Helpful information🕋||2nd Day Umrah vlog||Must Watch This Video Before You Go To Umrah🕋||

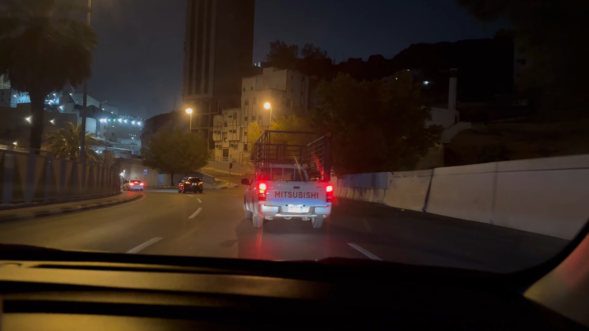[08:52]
اچھا جی یہاں پہ ہم پہنچ چکے تھے تھی دوبارہ اپنے ہوتل کے قریب قریب حرم کے پاس جو کہ آپ کو نظر آ رہا ہوگا کلاک ٹاور اس کے بالکل پاس ہی ہم پہنچ چکے تھے اور اب ہم نے یہ سوچا تھا
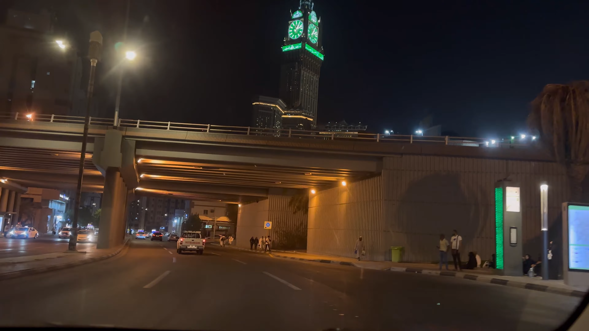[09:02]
کہ ابھی ہم جاتے ہی حرم میں چلے جائیں گے اور پھر انشاءاللہ تحجد بھی وہیں پہ پڑھیں گے نوافل ادا کریں گے تواف کریں گے اور